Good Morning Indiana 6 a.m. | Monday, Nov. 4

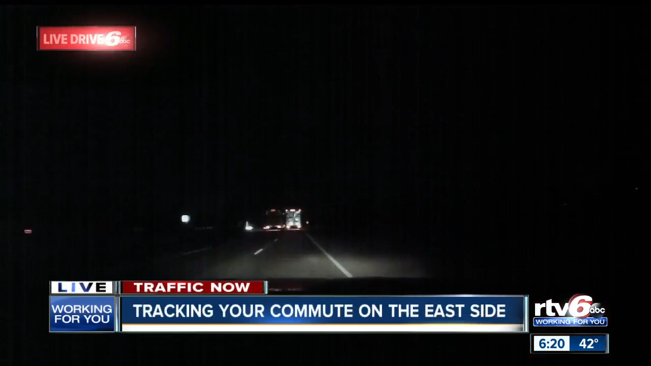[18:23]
It is very dark, and this is a look over on the east side of town, our Shea Good Pastures and Live Drive. And this is I-70 eastbound on the east side. No problems here, so let's take a look at our traffic now. Matt, planning out your drive heading in from the south side as you're traveling northbound on State Road 37.